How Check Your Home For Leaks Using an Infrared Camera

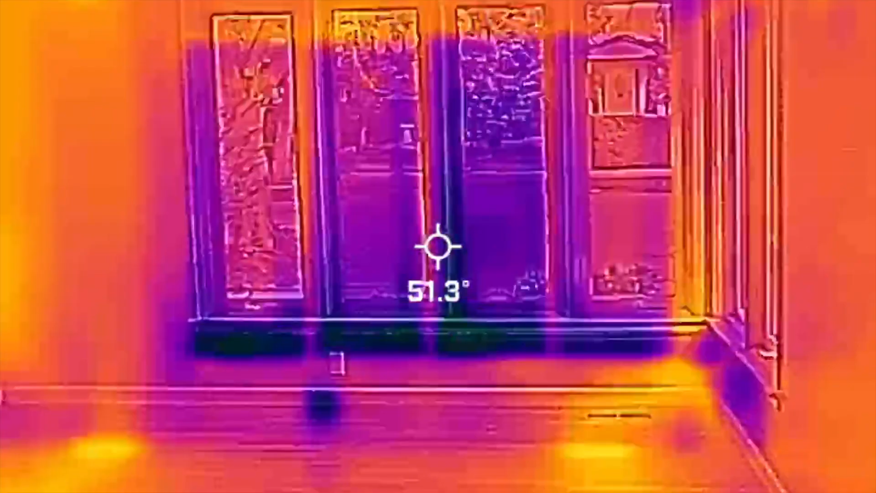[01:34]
Okay so up here I look at the front windows and the front windows are letting some cold air through but if I can get my finger in here okay right
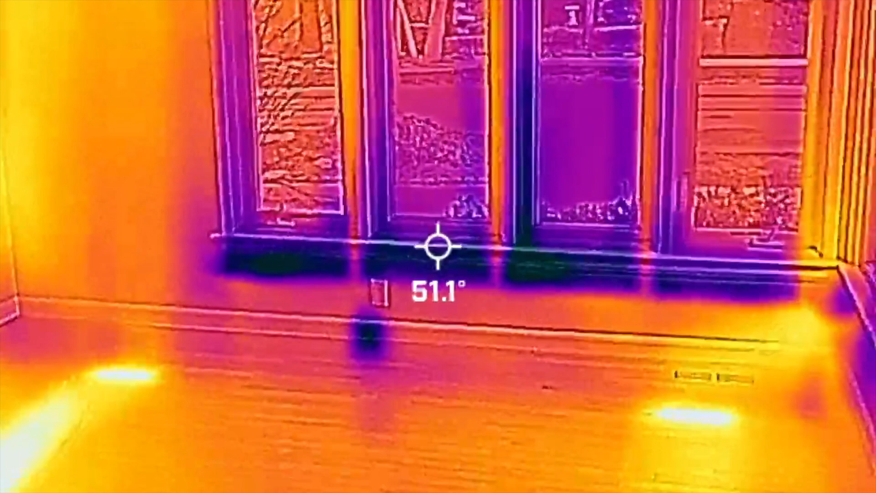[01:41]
here
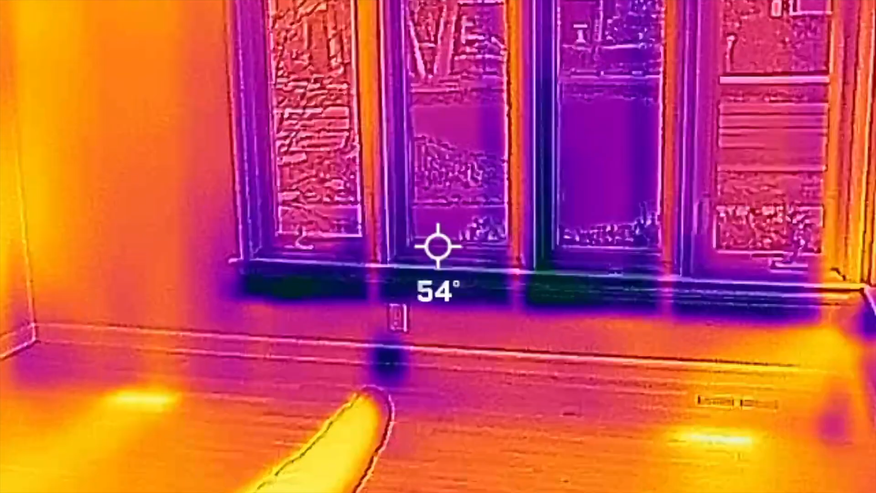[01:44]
there's an outlet above it and there
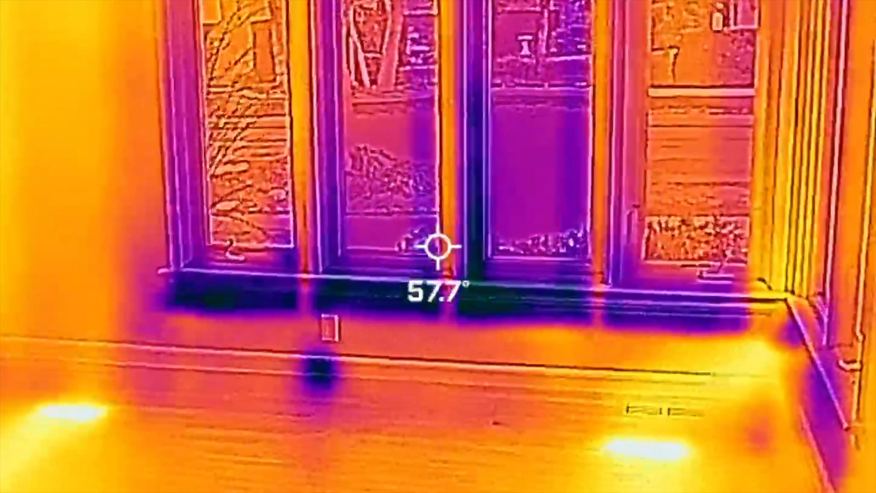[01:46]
is a very wet a very cold spot right under the outlet which looks ominous as if there's water in there.
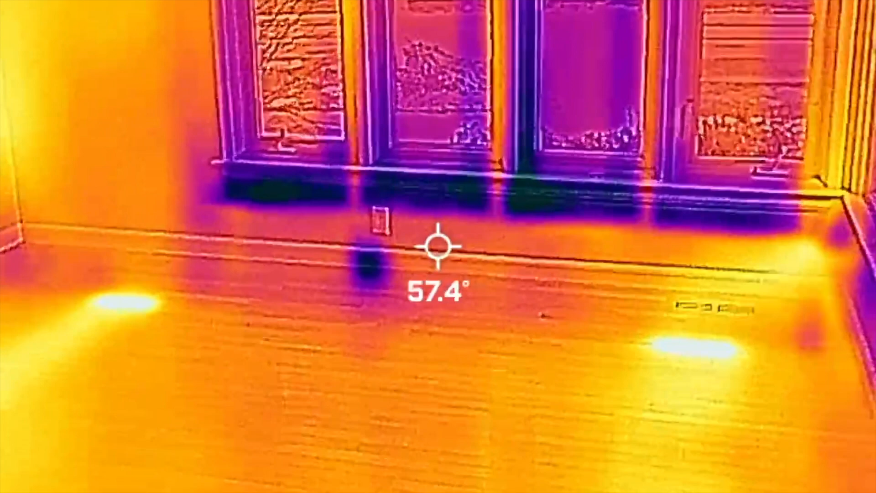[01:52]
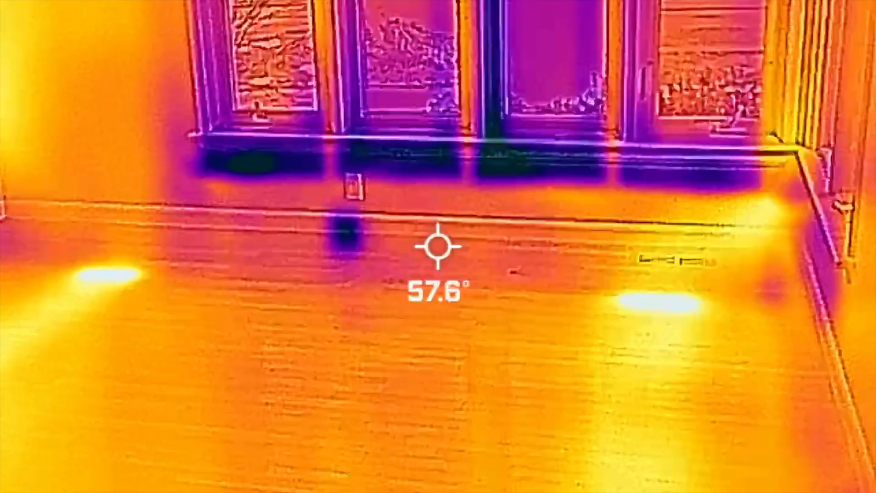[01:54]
Okay can is this showing can you see these orange pathways?
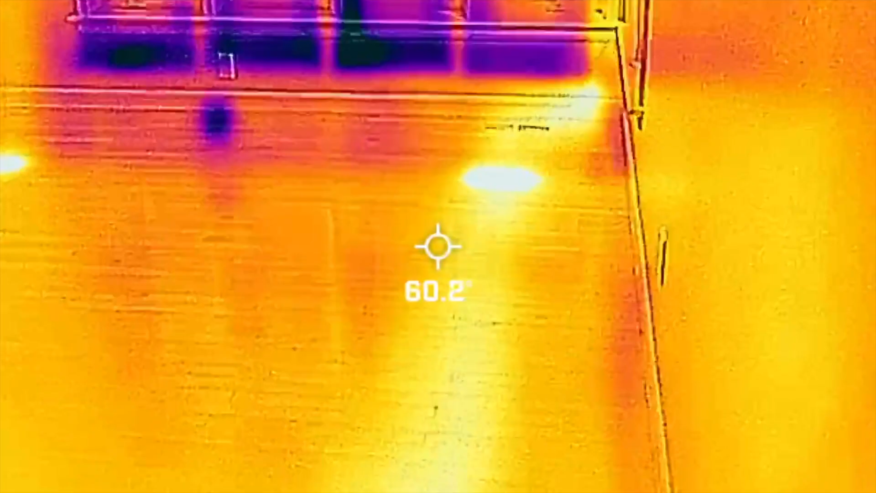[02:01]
heat duct it's going all the way to the heat vent there.
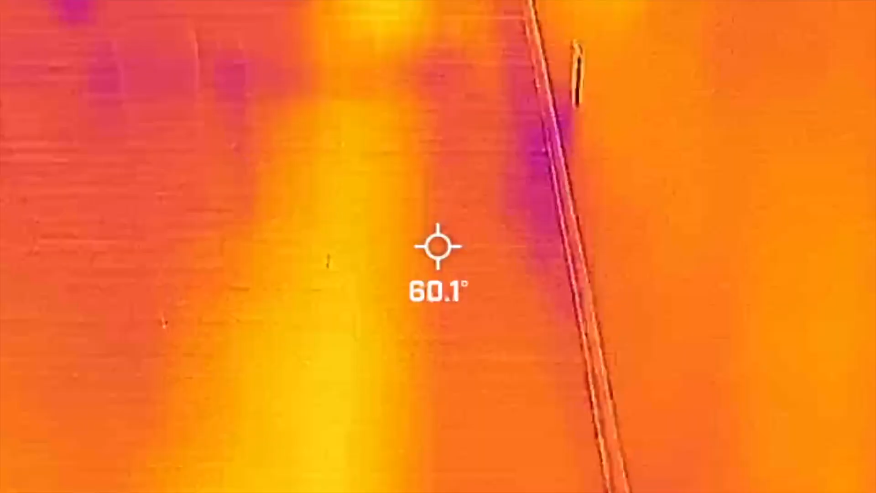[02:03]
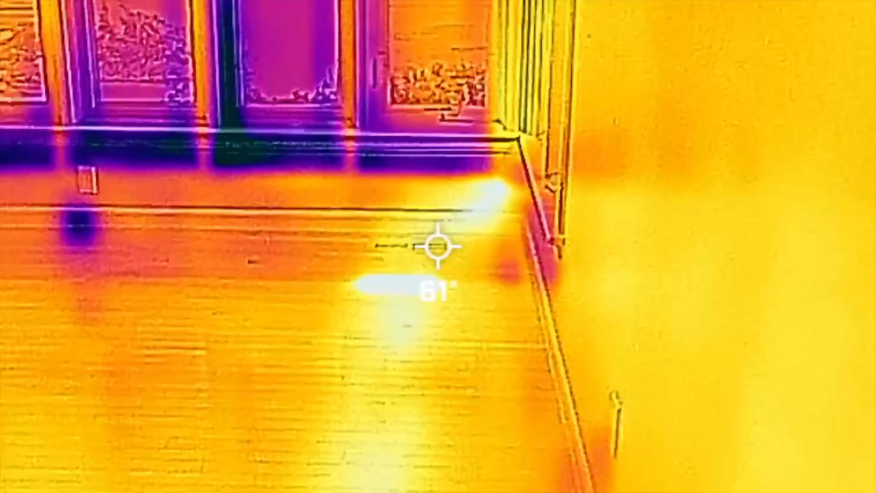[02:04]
There's also one there supplying warm air through the floor.
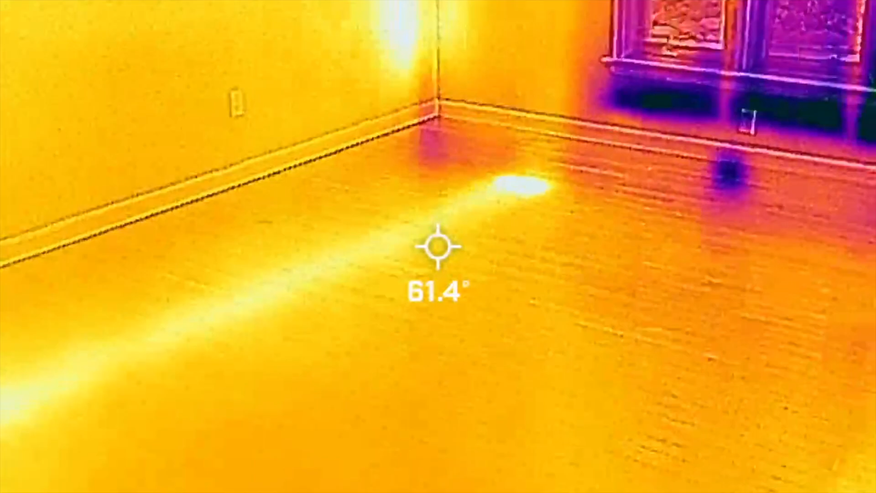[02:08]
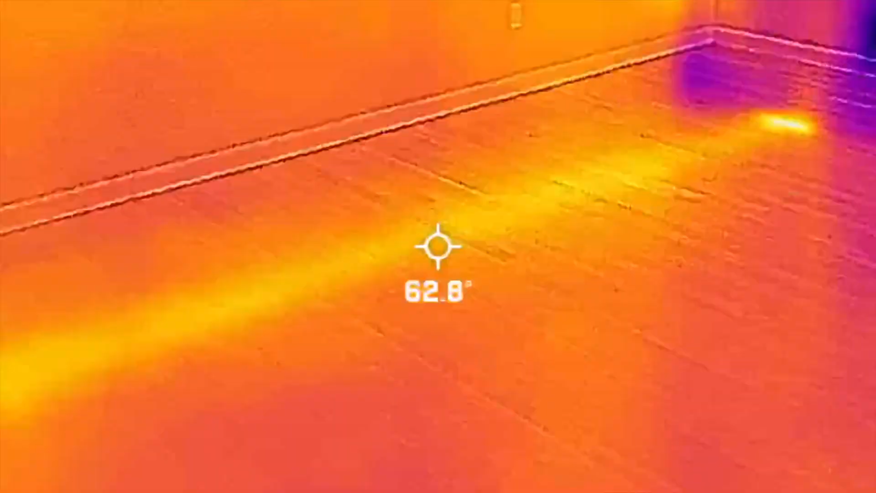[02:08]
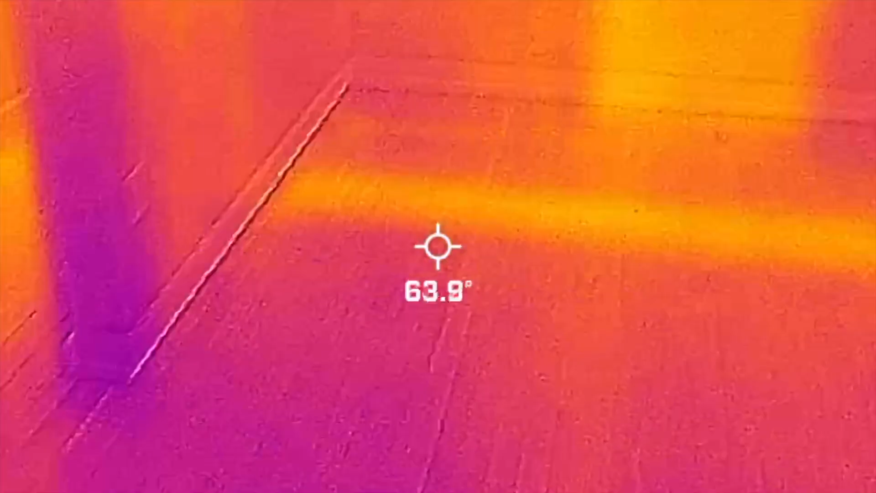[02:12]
Okay and then what they did is they removed a wall here there's a couple of I hope that you can see this there's a couple of floor vents right here. Okay and you can see the heat
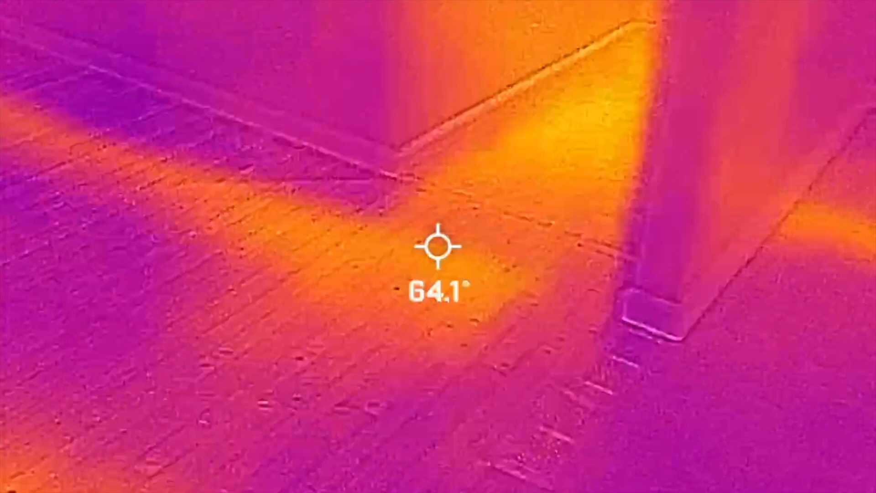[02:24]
is being supplied all the way up to the floor vents but they never reconnected it
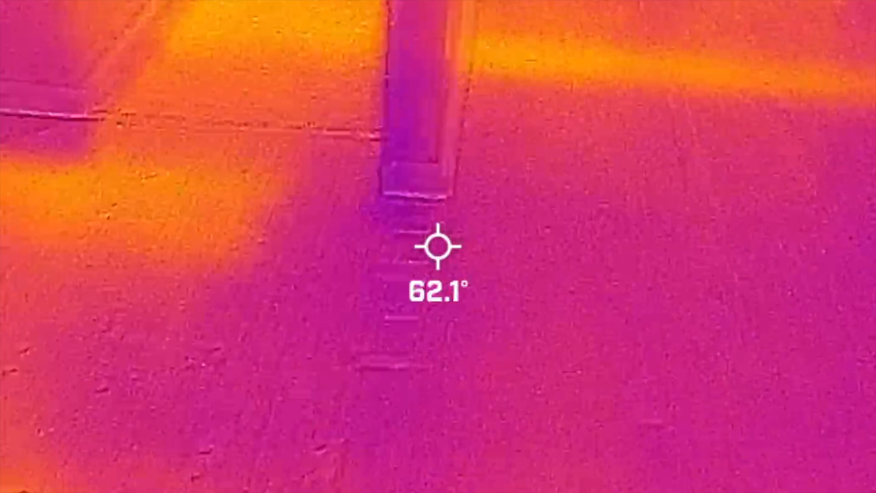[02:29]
when they remodeled this house they opened it up these floor vents are done they're not working at all.
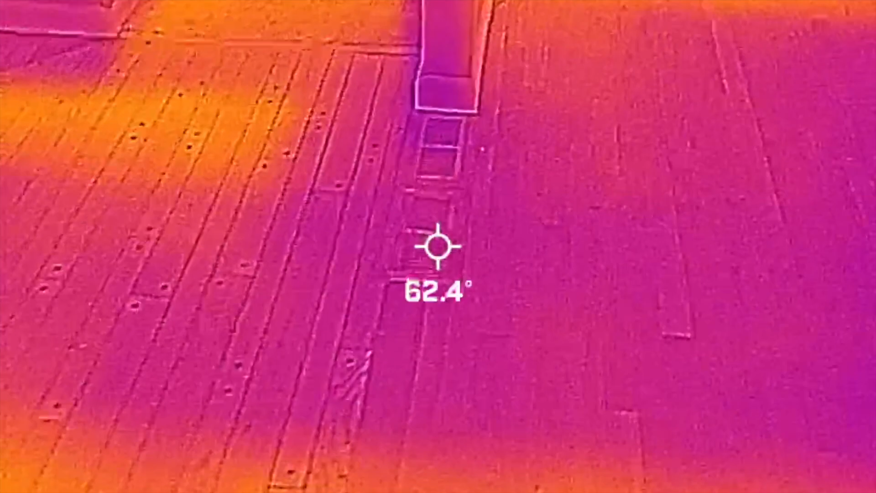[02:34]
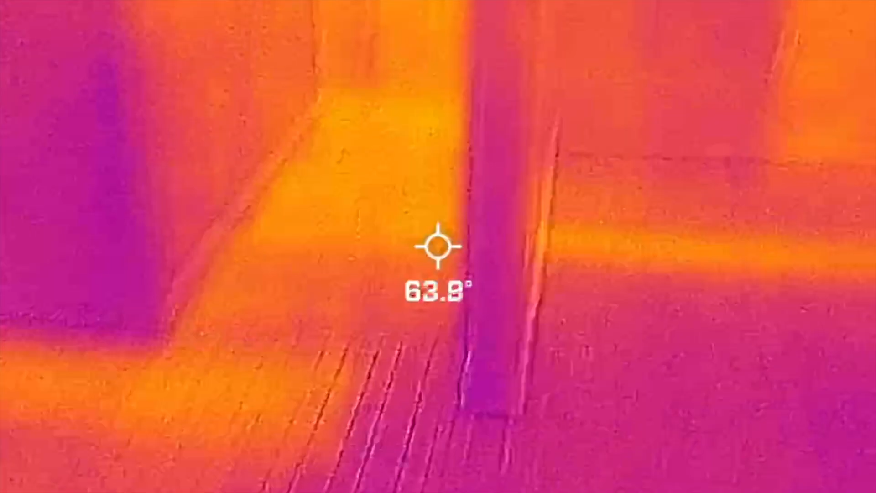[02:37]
Okay in this wall this is the
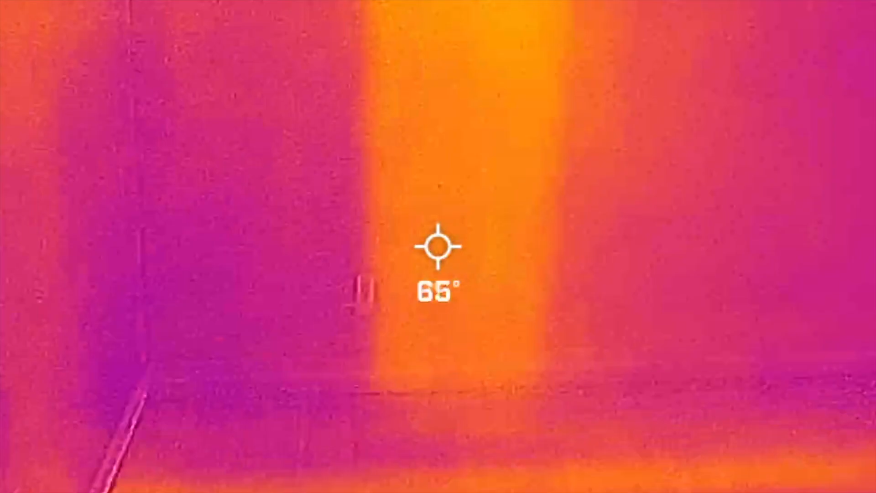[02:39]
owner suite or the master bedroom wall it
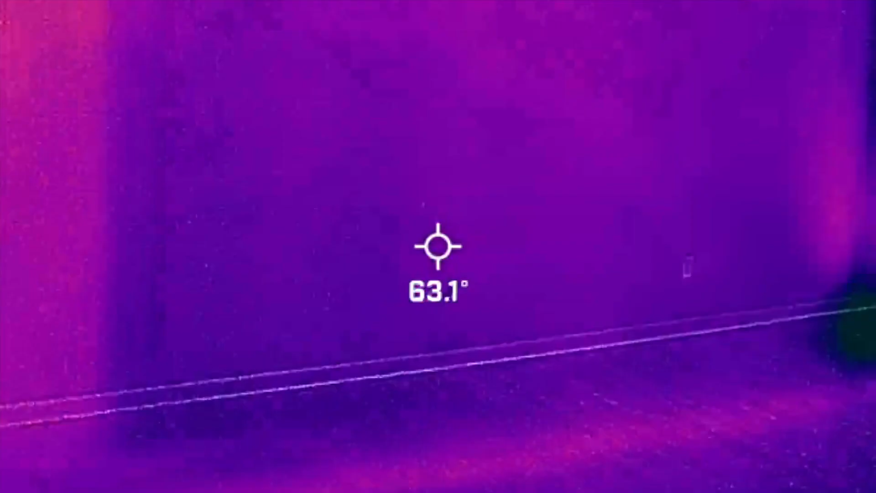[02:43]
is very easy
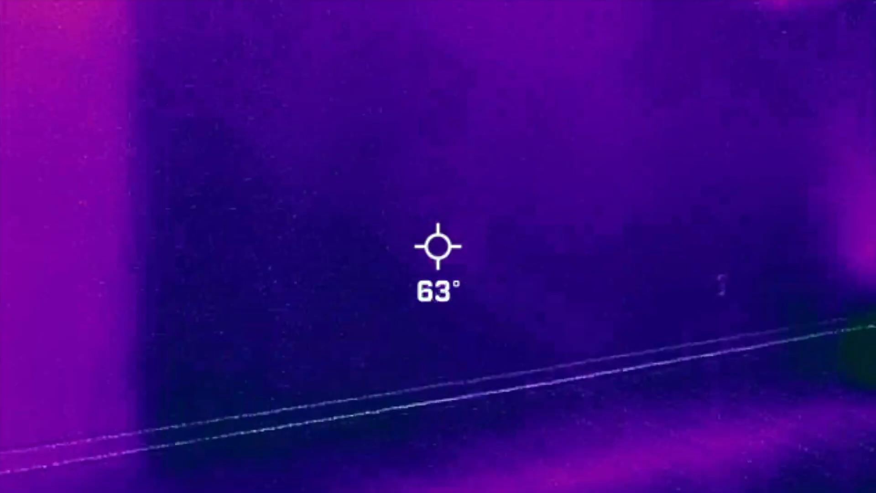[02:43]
to identify with a flare imaging camera like this where the cold air return is so see that orange